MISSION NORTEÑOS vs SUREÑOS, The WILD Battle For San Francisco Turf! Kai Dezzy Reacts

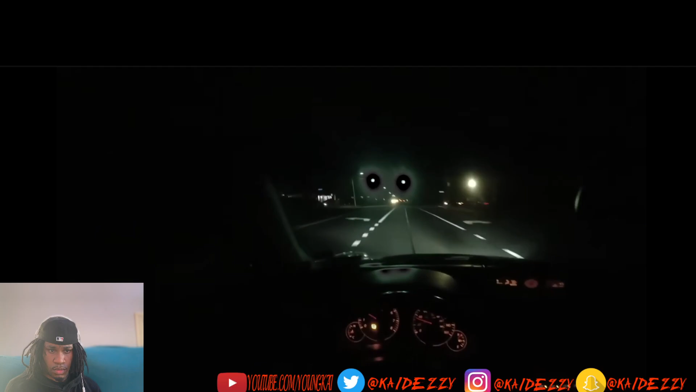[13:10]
begins honking to tell him to stop for whatever reason this pisses gangsta flea off as he changes lanes and allows the infinity to speed up once the car gets beside his tahoe